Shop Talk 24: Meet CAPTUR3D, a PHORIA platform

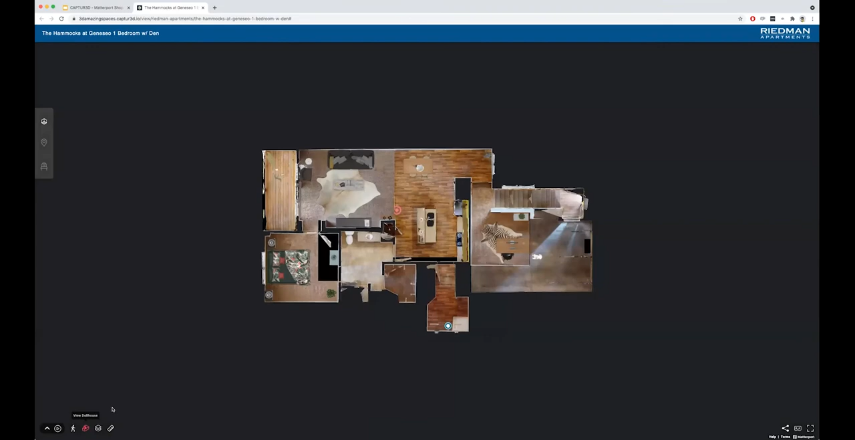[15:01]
uh an asset that is not your own is brought in does it have that same kind of
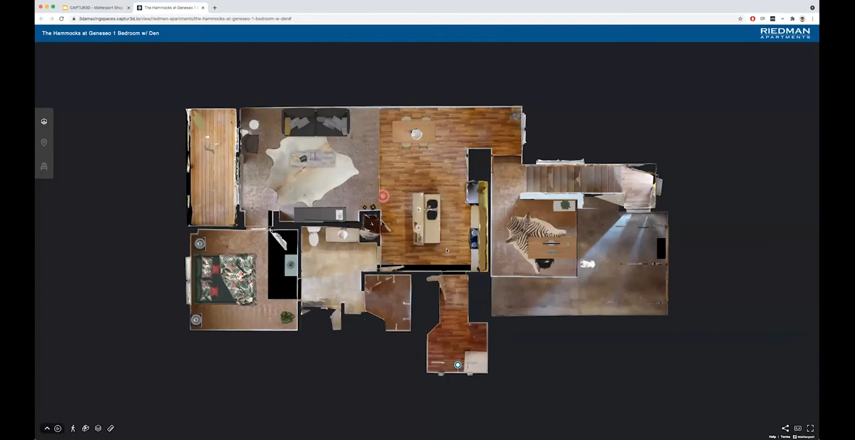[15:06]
realistic lighting and shadow uh thing that you were talking about before yeah it sure does and it's a really good question as well
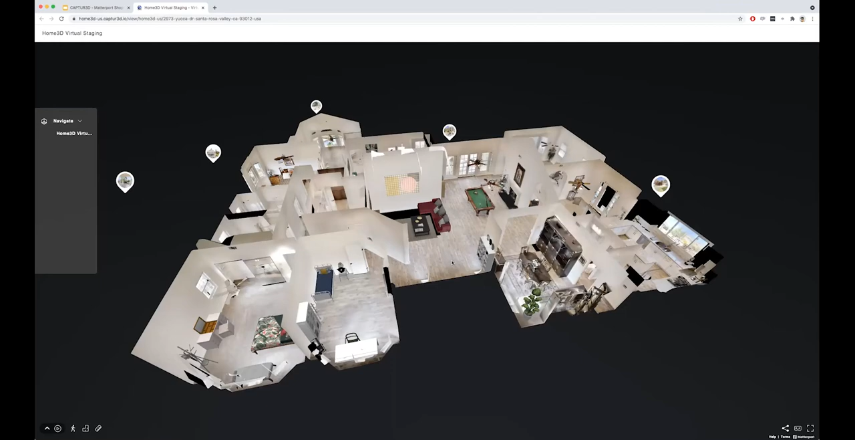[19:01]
um when they're not complete with their virtual staging items within it so i'll just jump in here it's a nice combination you see the pool table hopefully if it's loaded correctly
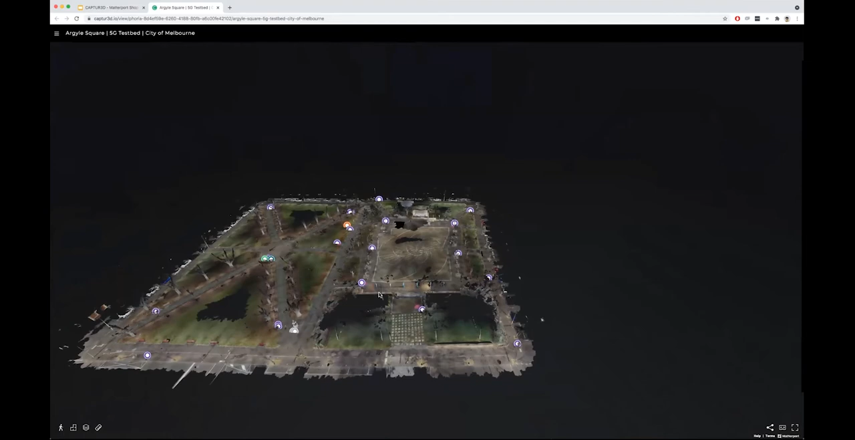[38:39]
right so this was all scanned with the pro 2 um to be able to collect it we tried starting with did be okay but um we just had too much difficulty during the day to be able to collect
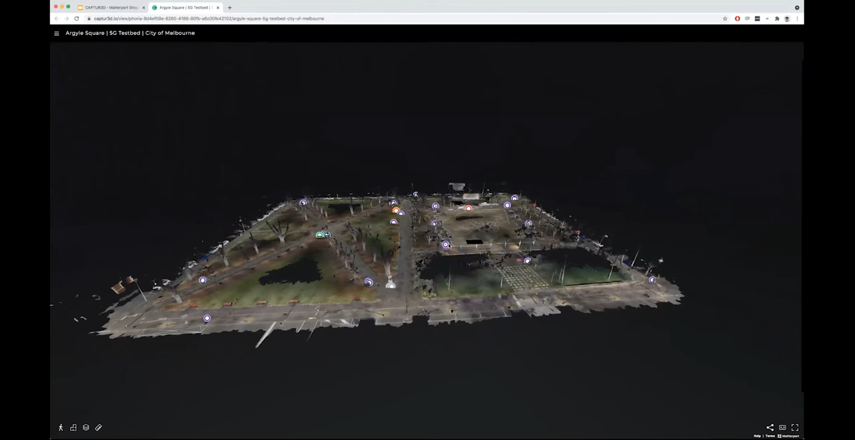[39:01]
feet um 1500 feet by 1500 feet so quite a big park that we're able to scan with the matterport camera um it wasn't easy it probably took five different goes over five different nights to get it right um but being able to capture this with the matterport camera and then
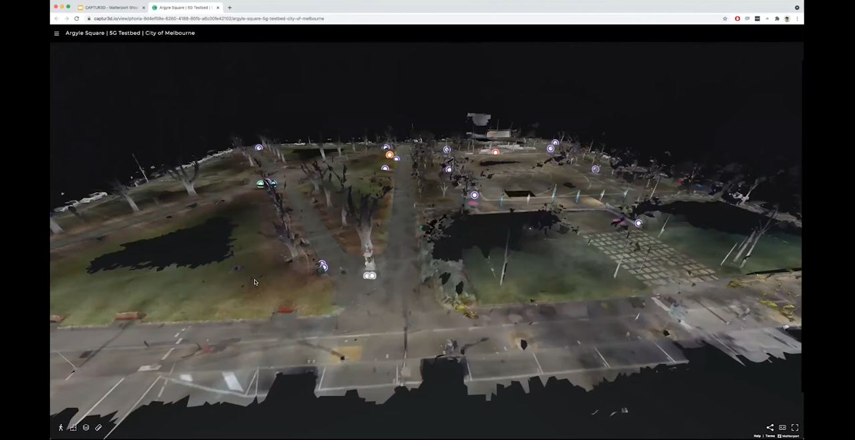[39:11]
embed the um information within it allowed us to create a augmented reality tool right on top of it and so as we get close here um as
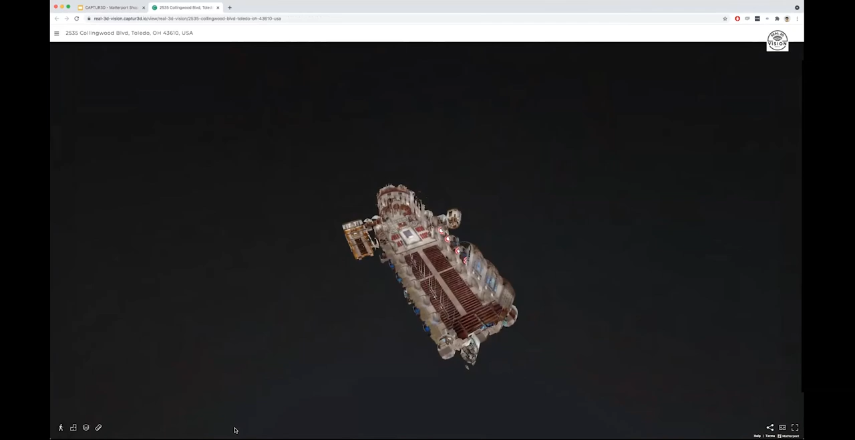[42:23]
and so it's an amazing canvas to test on firstly um it's just a beautiful tour um with so much like light bright